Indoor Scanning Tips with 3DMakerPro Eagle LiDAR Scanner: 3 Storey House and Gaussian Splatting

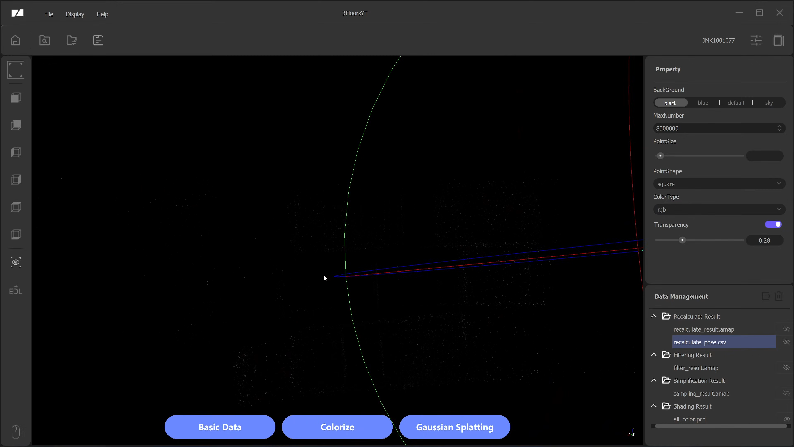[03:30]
You can see that the floor, second floor and the third floor is not parallel to the XY plane.
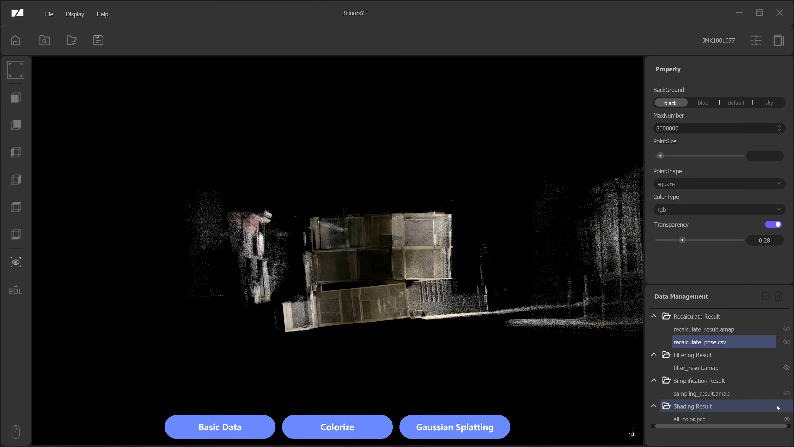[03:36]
But the blue one is the corrected by slam algorithm,
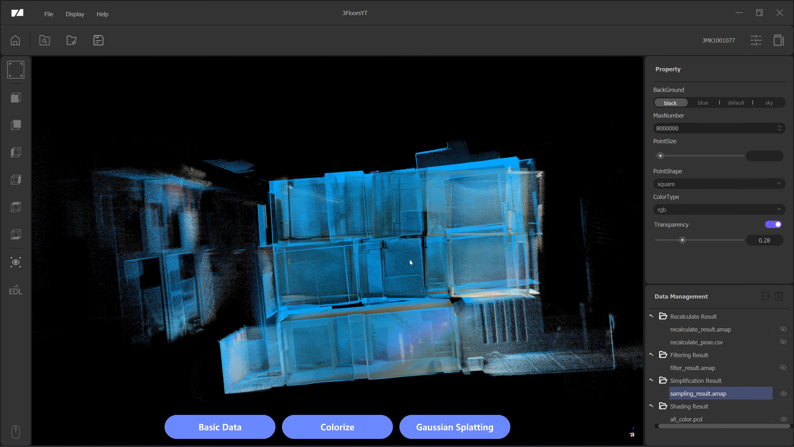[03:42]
it's been more parallel. So the slam process helps a lot for correcting the drifting error, but let alone the slam algorithm cannot collect all the error from the improper scanning technique.
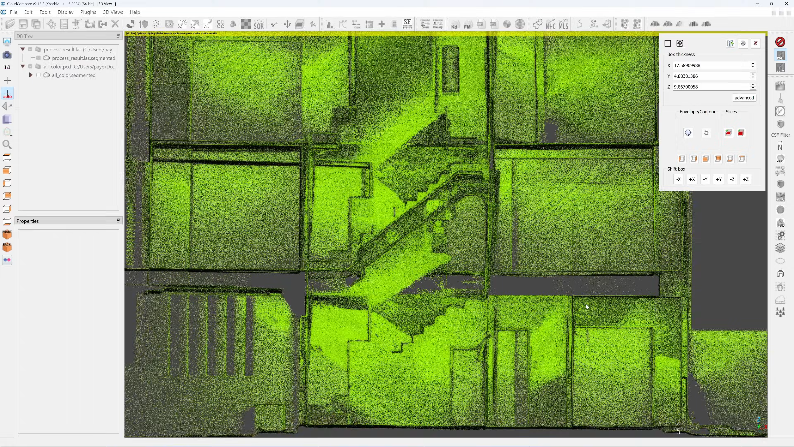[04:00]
You can see here that the gap between the first floor and the second floor is wide and parallel. But on the second floor to the third floor, the floor slabs and the ceiling is clashed together.
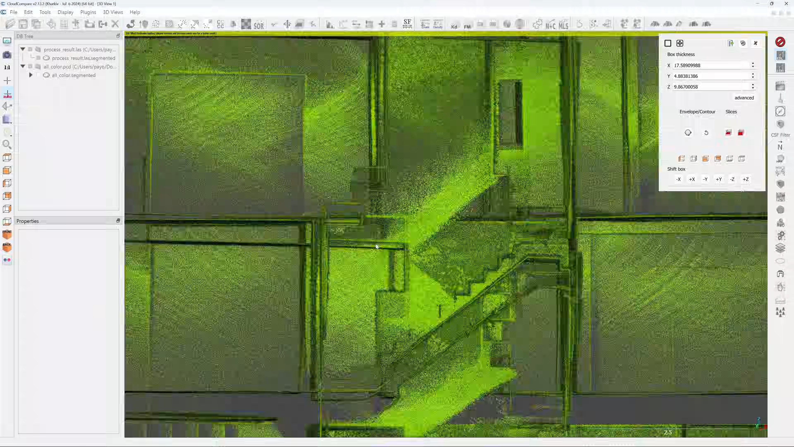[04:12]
This means that this scan is failed and
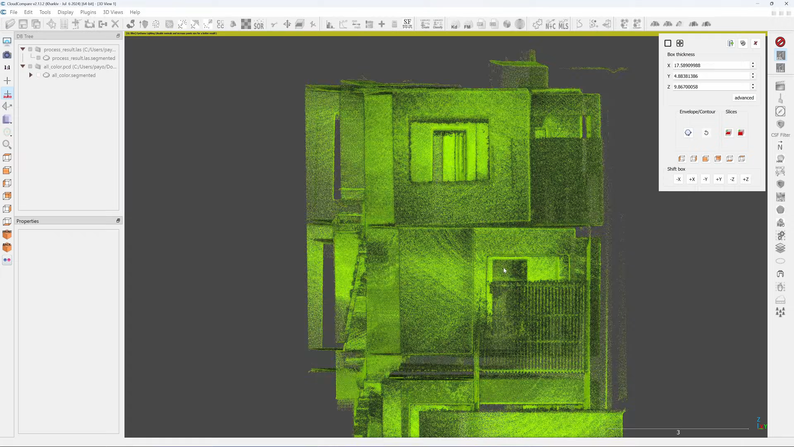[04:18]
the alignment of the third floor and the second floor is way too much of the earlier.
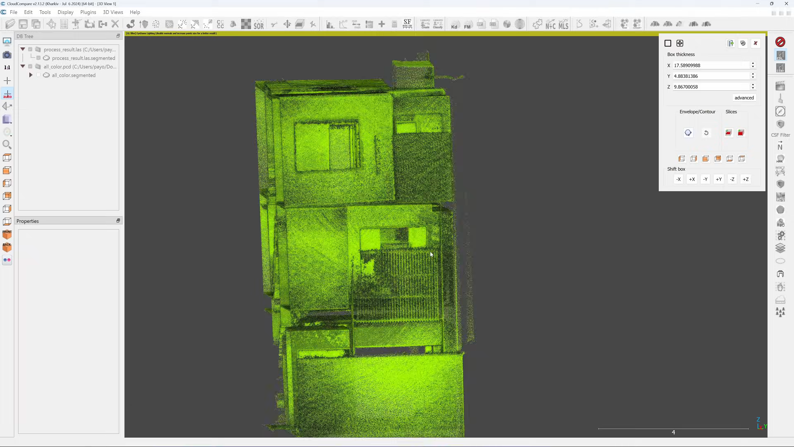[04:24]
So in my opinion, for the smaller building like this, you should scan it floor by floor and then merge the data together.